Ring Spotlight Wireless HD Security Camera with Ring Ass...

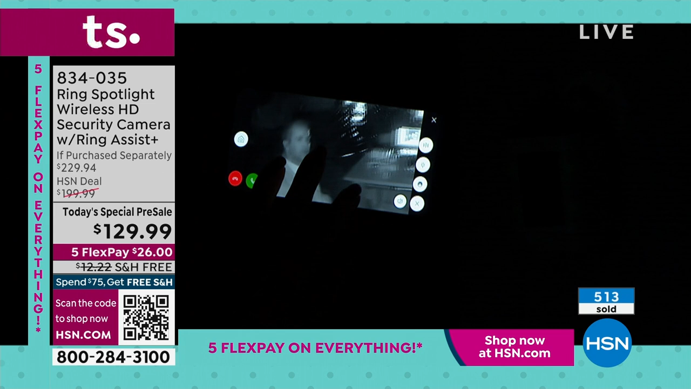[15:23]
So you can see it just switched. Yeah. And look at this. I can see, without a shadow of a doubt, yeah, that's television's Adam Freeman, everybody. Uh-oh. That's him. Isn't he handsome? No. What's he doing at my front door? I hope he brought cookies.
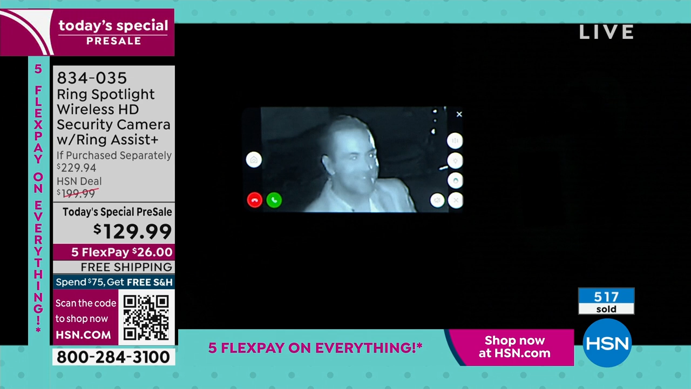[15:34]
I did. I have so many questions. So then take a look. I'm going to go ahead and turn on that light. So there it is. It switches into the... I'm sorry. It's like looking at the surface of the sun, my friend, right?
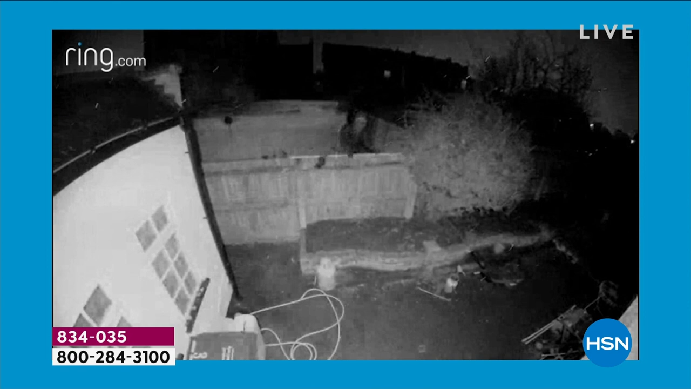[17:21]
Yeah, I mean, we're about to find out, right? That light comes right on and it switches into full color. You have the infrared night vision if it isn't on. But I love the fact that you have that unbelievable visual.
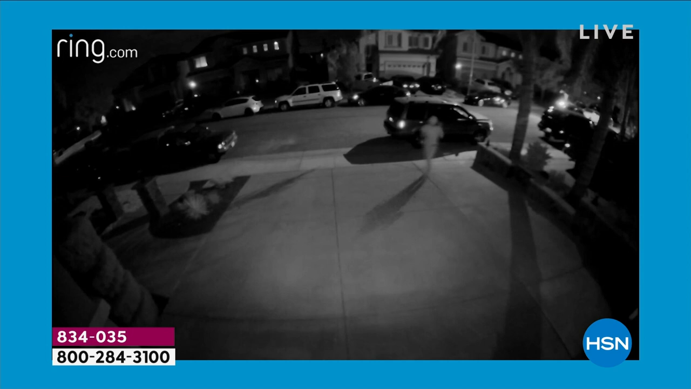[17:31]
And then they're out of there. They're going to see it. Like I said, this is proactive. Oh, bye. Wow. This is proactive security. So I interviewed a couple of the companies.
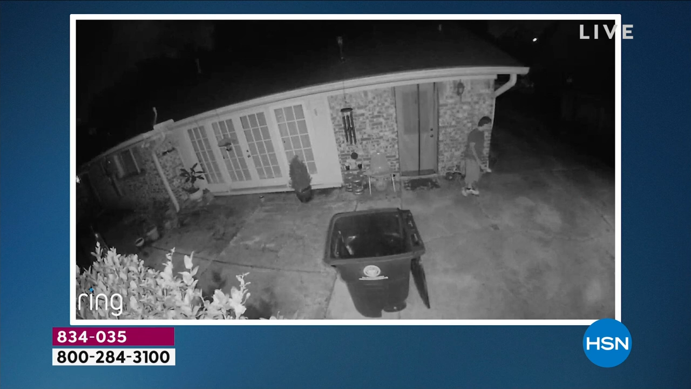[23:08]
And what I like about the fact that you can switch that is you can go night vision and just take a peek at what's going on.